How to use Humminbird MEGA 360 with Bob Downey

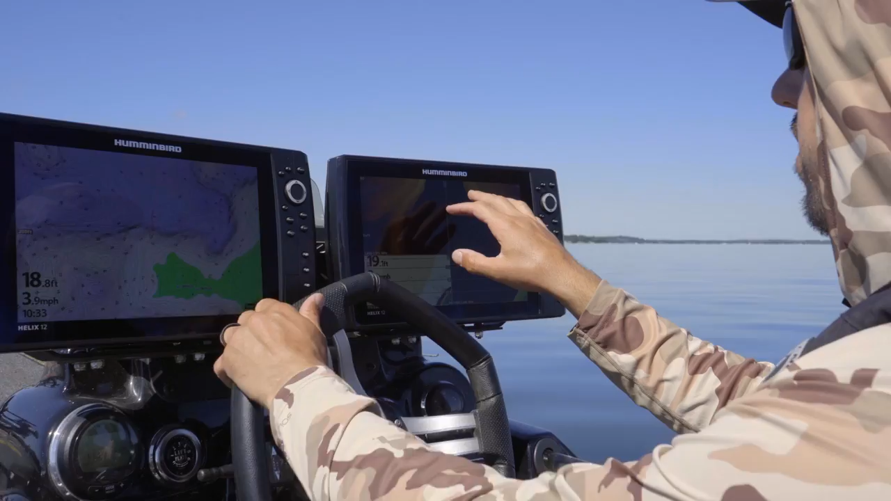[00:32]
On screen: depth 18.8 ft, speed 3.9 mph
So on my side imaging what I'm looking for we're coming up on a point here and
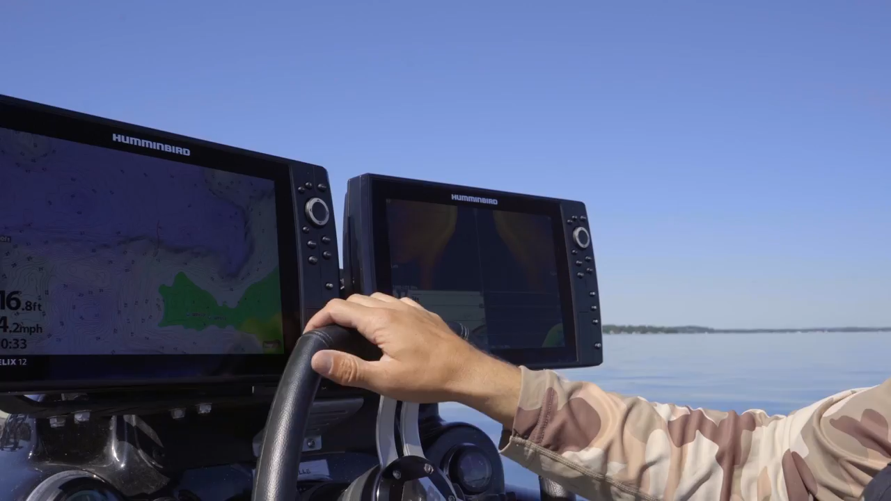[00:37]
right now I'm looking for individual boulders.
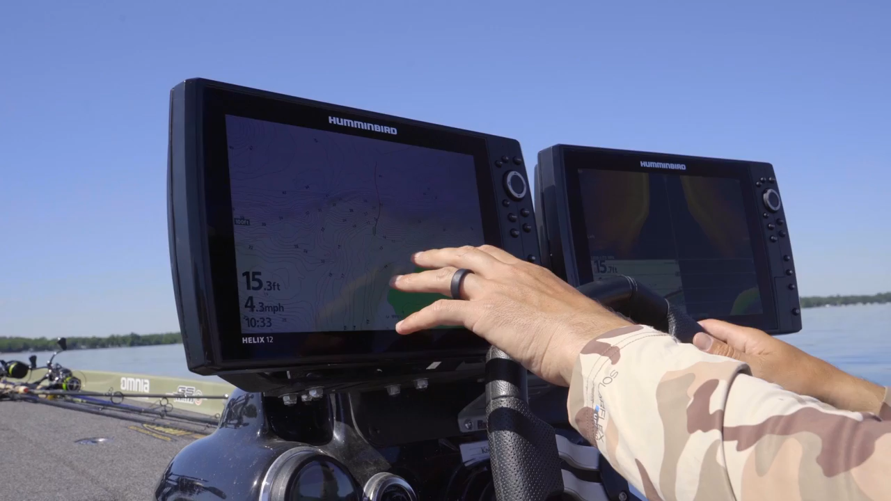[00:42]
On screen: depth 15.3 ft, speed 4.3 mph
I'm using my lake master here to show me where that point is. You can start to see some of these boulders here some of those rock beds and we're really looking for the individual like bigger boulders or isolated boulders off the edge. So you can see here we got a bunch of rock but all of a sudden we got some real isolated boulders here.
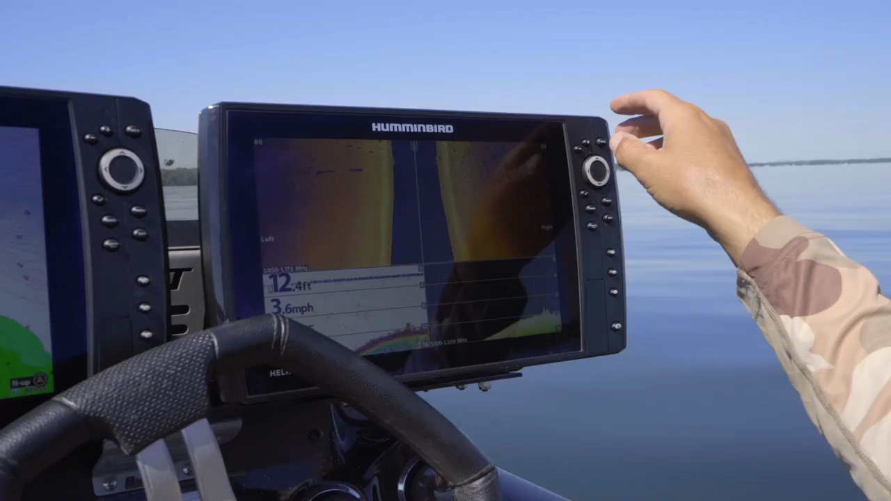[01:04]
On screen: depth 12.4 ft, speed 3.6 mph
So we got small rock and then the big ones that are sitting by themselves and that's where I think those fish might be. So we're going to take our cursor we're going to go right to them.
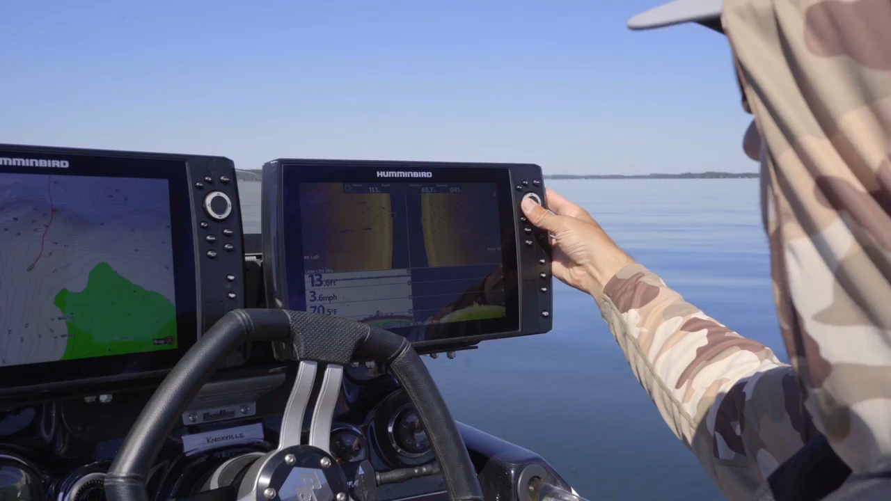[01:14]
On screen: speed 3.6 mph
We'll mark those boulders or my waypoint showed up here.
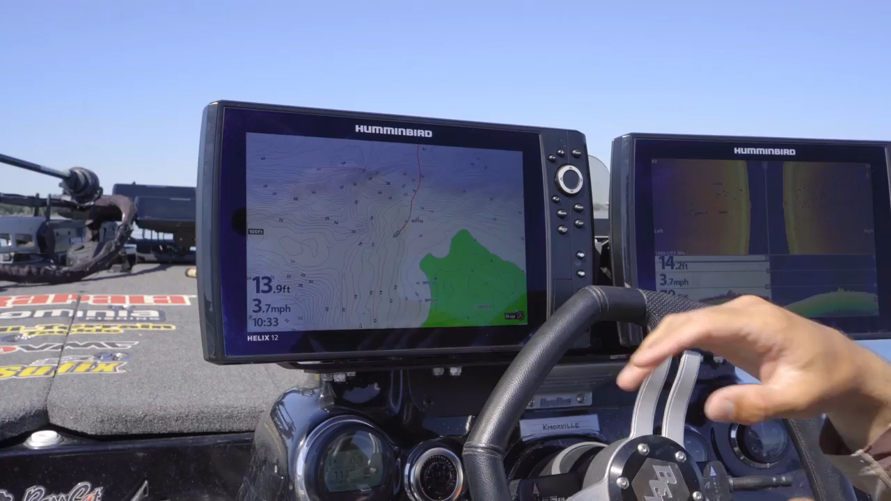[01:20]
We'll get past the structure we'll spin around and get set up on it. Hop up front and I'll show you how we use the 360. All right everyone we marked those boulders on our side imaging now we're up here with
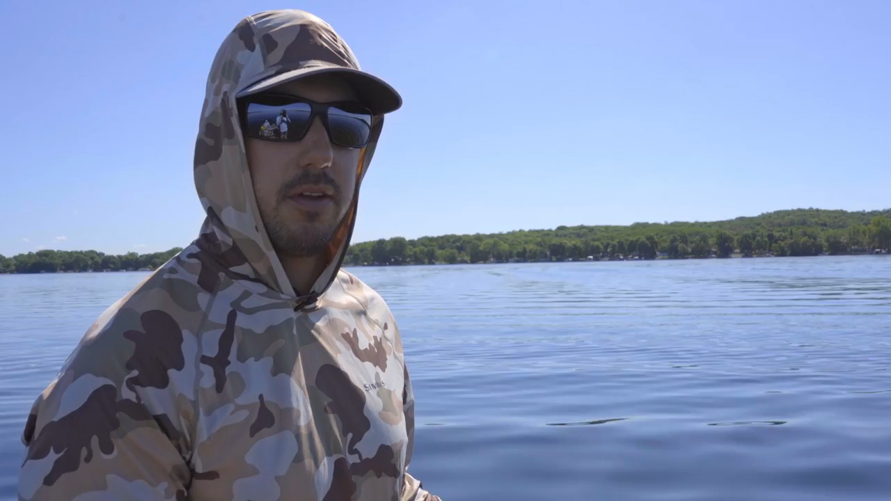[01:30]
our 360 and our Megalive and we're really going to dial in our cast here. So first thing I do I got my map here I'll cursor over to where my waypoint is.
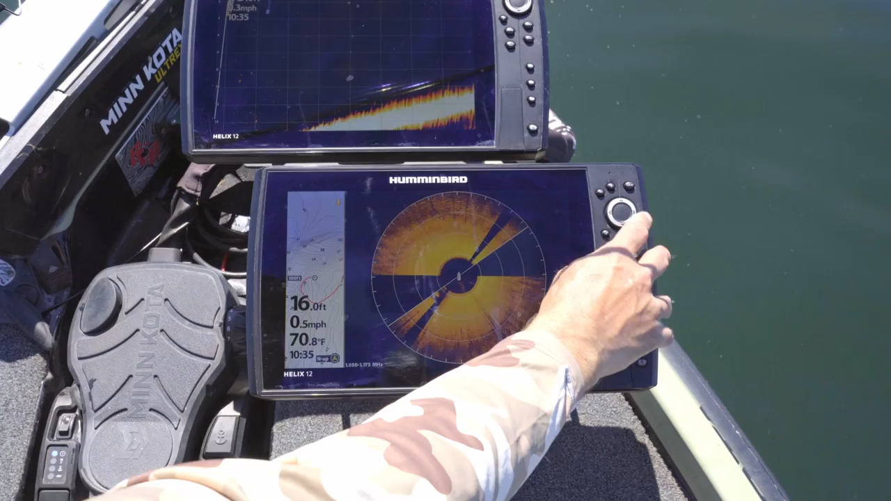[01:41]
On screen: depth 16.0 ft, water 70.8°F
It shows right now we're 135 feet away from those spots.
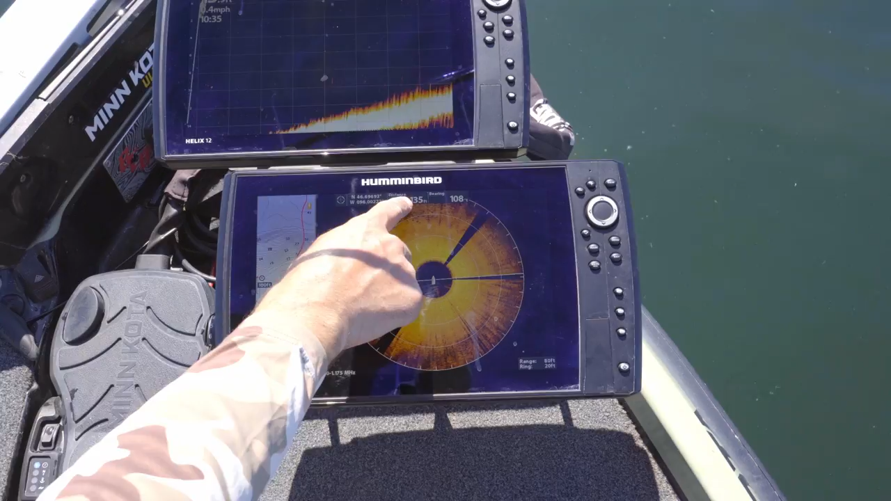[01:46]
So I'm going to ease up here. I want to get to about like that 80 to 100 range and start making casts and you'll start to see these boulders on the 360.
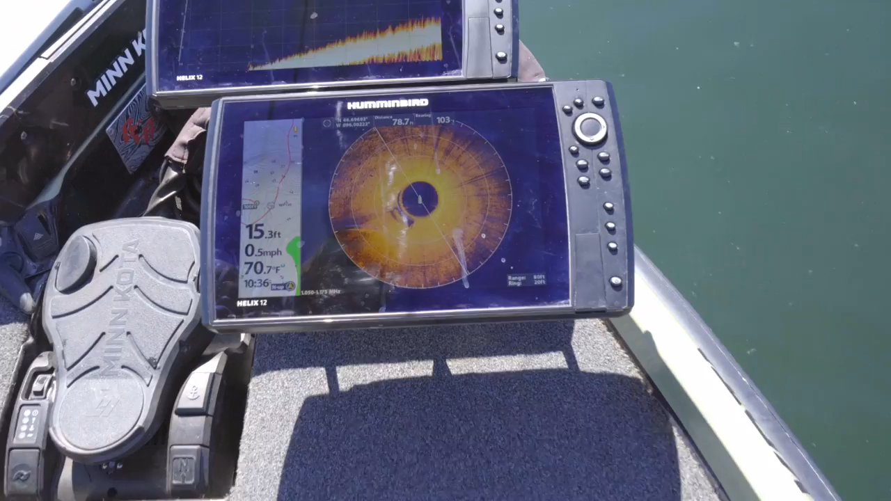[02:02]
On screen: depth 15.3 ft, water 70.7°F, speed 0.5 mph
You can see our lineup is pretty good.
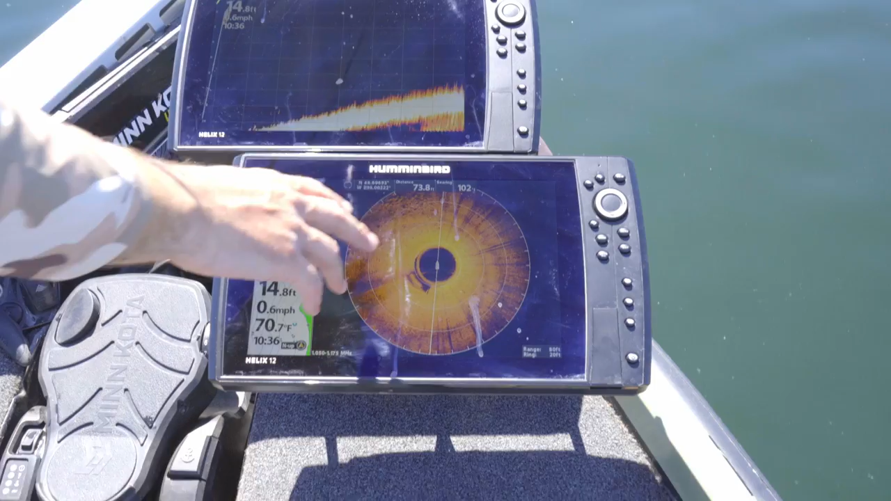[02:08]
On screen: depth 14.8 ft, water 70.7°F, speed 0.6 mph
We're going right to that waypoint and what I'm looking for on my 360 is those individual bigger boulders that we marked.
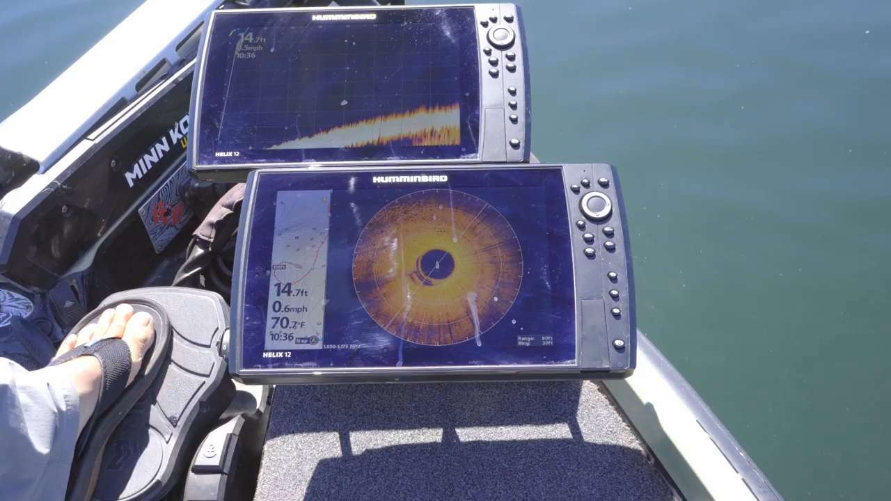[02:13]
On screen: depth 14.7 ft, water 70.7°F
You can see right here the smaller rock transitioning to the sand and what we really want to target
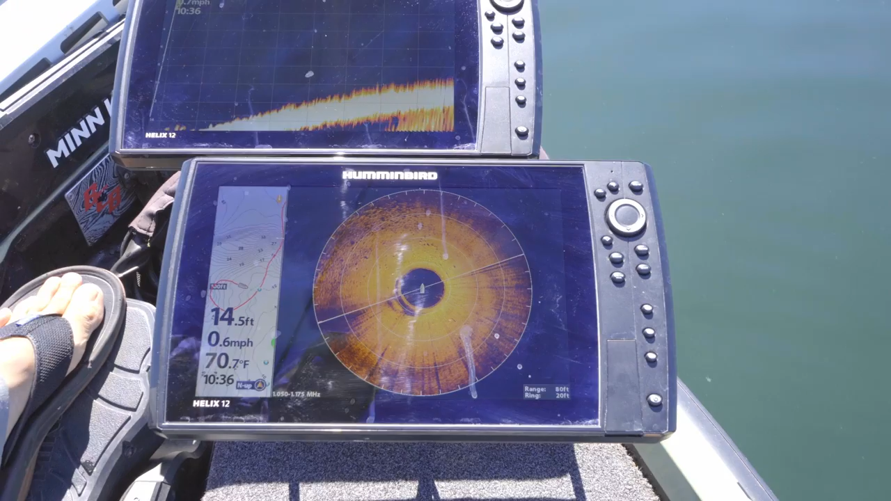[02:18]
On screen: depth 14.5 ft, water 70.7°F, speed 0.6 mph
are those big boulders. All right we're right in range of these bigger boulders now. You'll see them as the 360 sweeps.
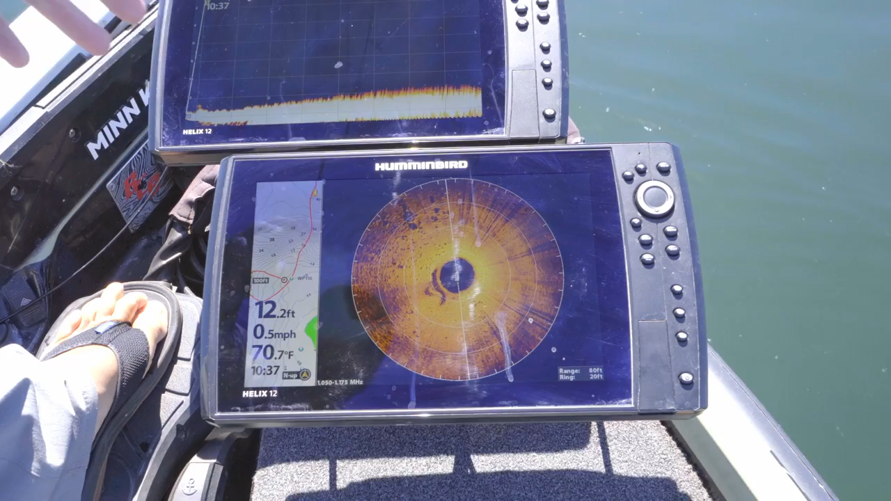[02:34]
On screen: depth 12.2 ft, water 70.7°F, speed 0.5 mph
We got a couple of them right there. What's really cool with live now is you can pan around and you'll see the boulders. There's a boulder. There's bigger boulders. It looks like there's a fish right there on that one. So let's flip down to it.